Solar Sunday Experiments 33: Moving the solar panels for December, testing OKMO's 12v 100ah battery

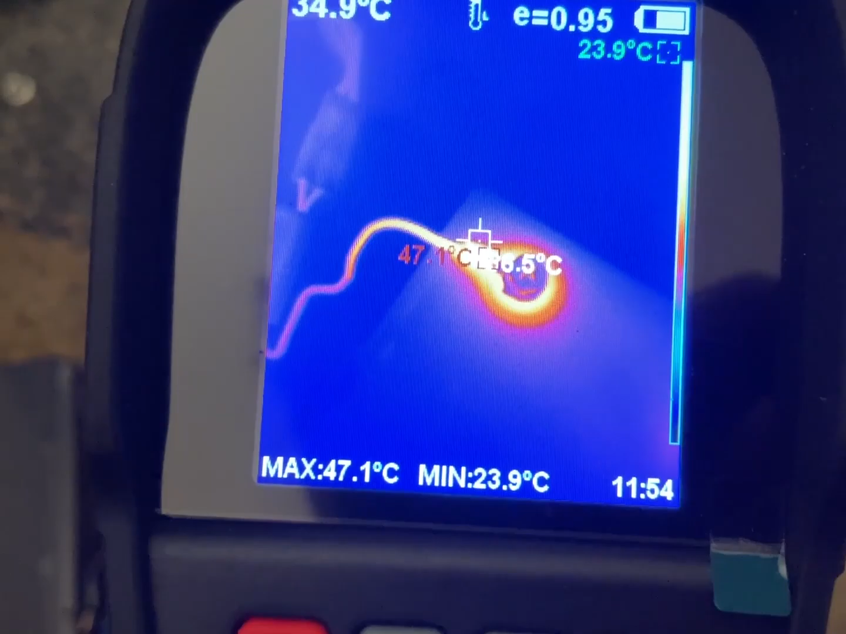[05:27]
On screen: max 47.1°C, min 23.9°C
Although, they are heating up. That's interesting.
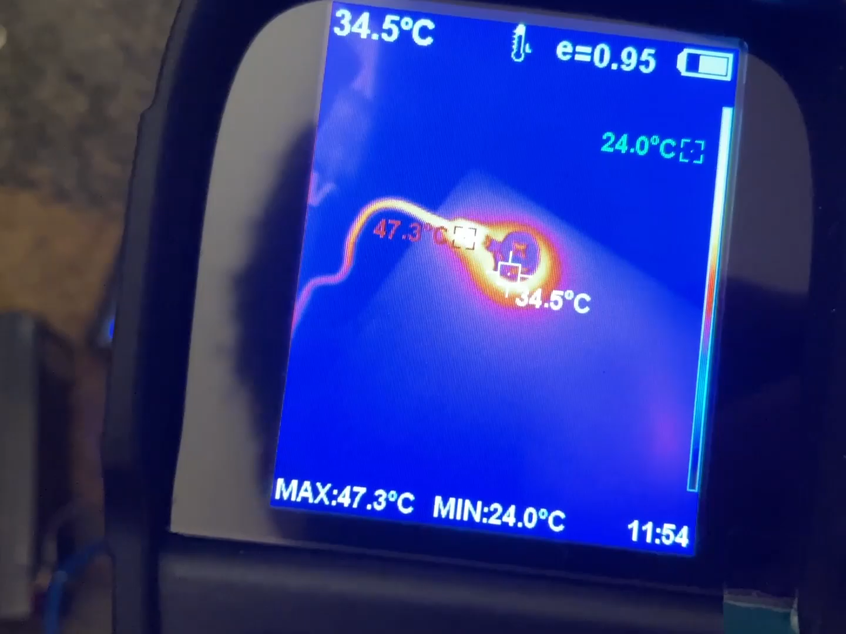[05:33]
On screen: spot 34.5°C, max 47.3°C, min 24.0°C
Like, the battery terminals themselves do warm up as well.